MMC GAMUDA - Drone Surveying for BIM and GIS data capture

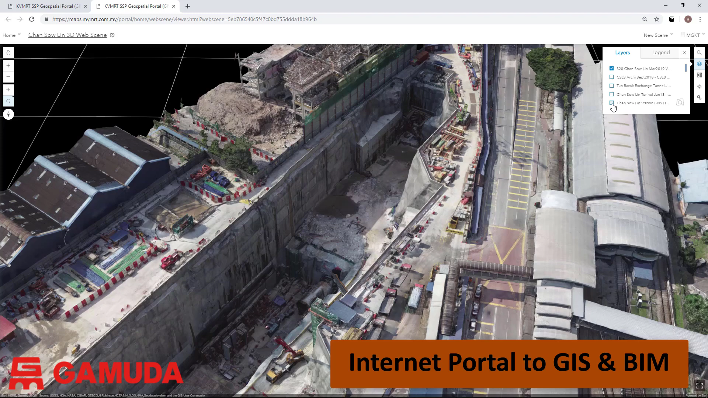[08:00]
The BIM data for each station is available to be viewed with the drone survey data. Our drone surveyors recently demonstrated a fun and innovative way to use the drones for construction.